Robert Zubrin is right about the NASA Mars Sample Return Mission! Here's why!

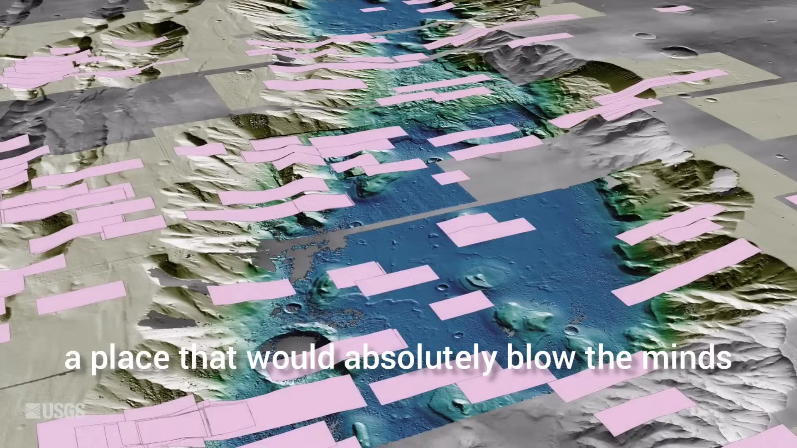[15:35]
This is an astonishing place, a place that would absolutely blow the minds of most people on Earth who have no idea that this canyon even exists.
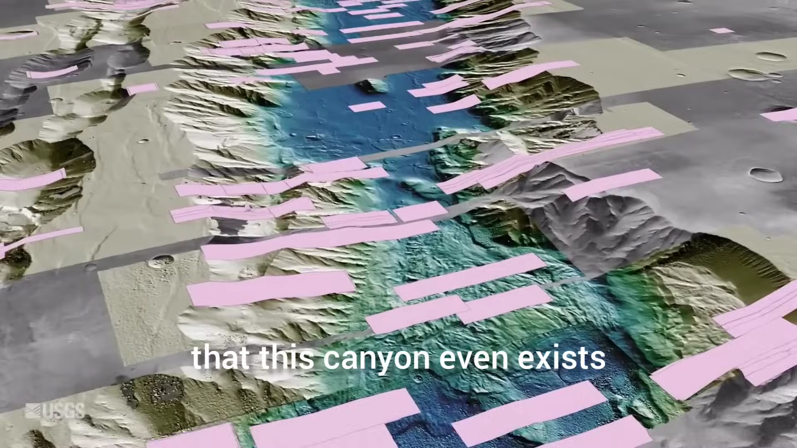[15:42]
This canyon can be as deep as eight kilometers in some places,
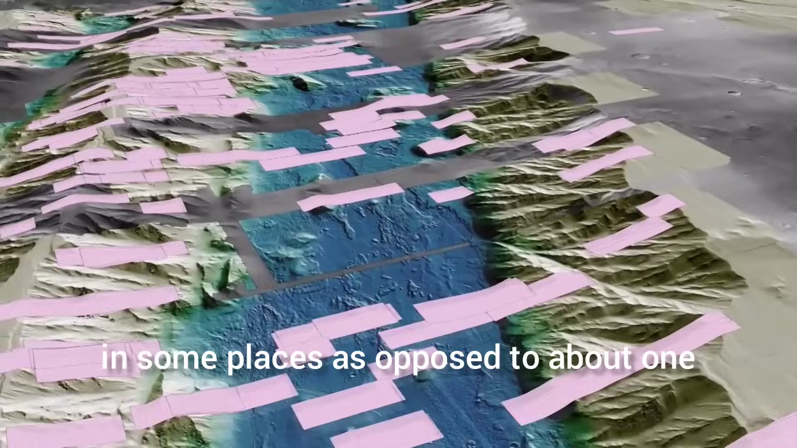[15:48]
as opposed to about one and a half kilometers for the Grand Canyon. Can you imagine the spectacle of
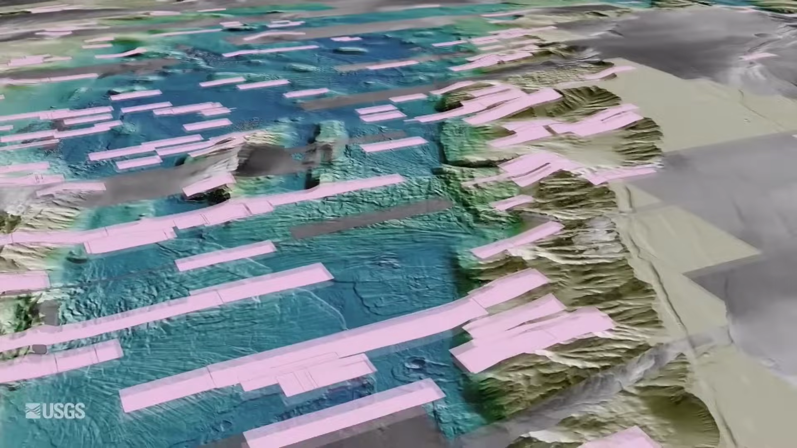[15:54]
a rover trundling up to one of these canyon walls,